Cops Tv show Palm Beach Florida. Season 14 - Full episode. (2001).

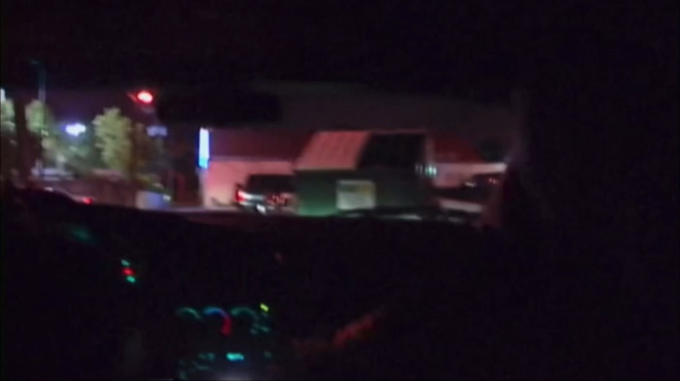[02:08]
Probably something to do with either maybe like narcotics or maybe prostitution or something. Just a little suspicious sitting out here behind the business, so let's check out with them real quick.